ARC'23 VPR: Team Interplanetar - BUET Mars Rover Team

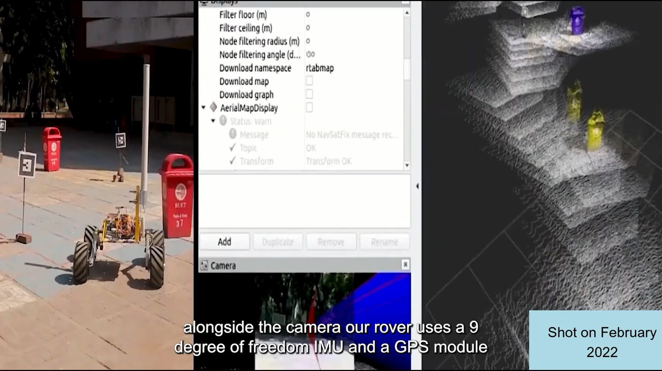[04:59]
Alongside the camera, our rover uses a 9 degree of freedom IMU and GPS module connected to a Jetstone Xavier NX which is the same setup as the previous year.
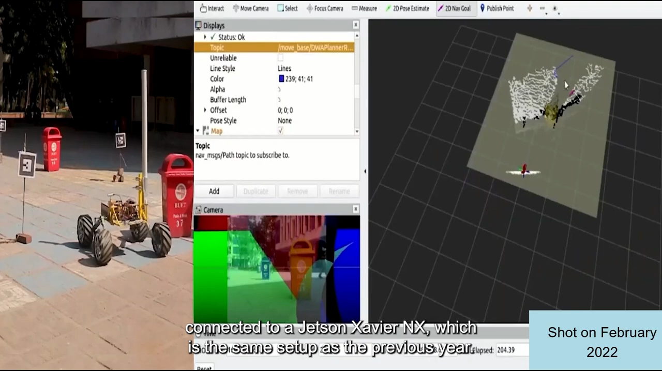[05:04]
The Jetstone Xavier NX acts as the rover's main processing unit and takes the 3D point cloud data from the camera and fuses it with the GPS and IMU data for wavepoint navigation.
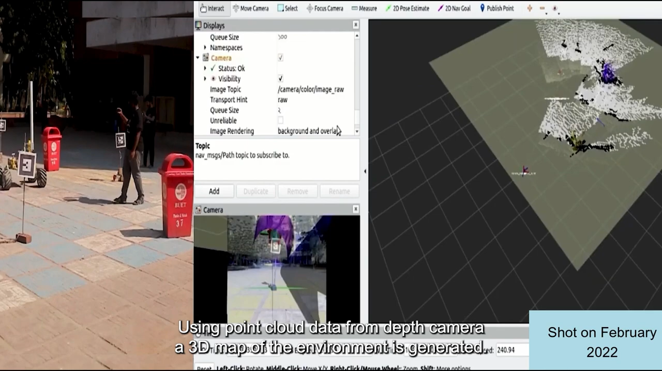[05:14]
Using point cloud data from the depth camera, a 3D map of the environment is generated. This is then used to generate a 2D grid map where the obstacles are marked with black boxes. The path planning algorithm uses these data to traverse in an optimum path while avoiding obstacles,
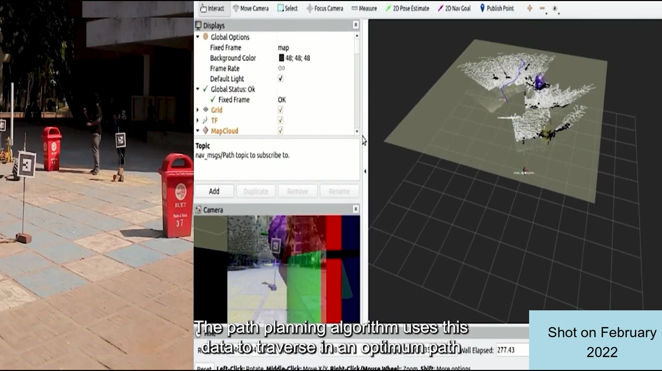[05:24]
which is shown in the obvious window marked in blue. The directed AR tags also get marked on the map and camera window using GPS data. Real-time position data is shown on the map and wavepoint-based navigation is performed successfully.